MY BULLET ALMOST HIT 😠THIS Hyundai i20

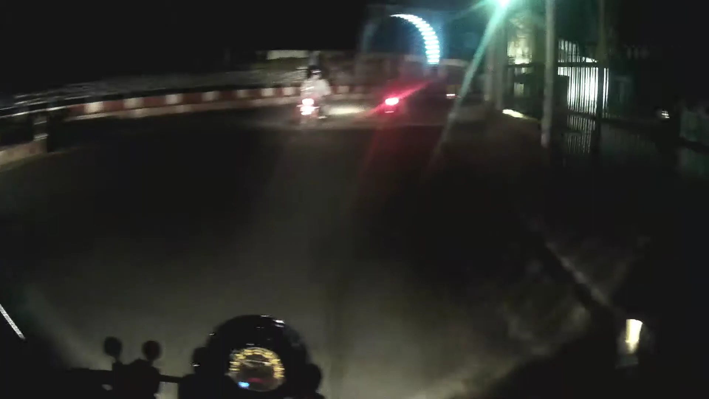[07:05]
आवाज उल्टे ही चल रहे हैं क्या, कोई टेढ़ा चल रहा है कोई उल्टा चल रहा है, ये गाड़ी वाला भी बिल्कुल उल्टा ही चल रहा पीछे।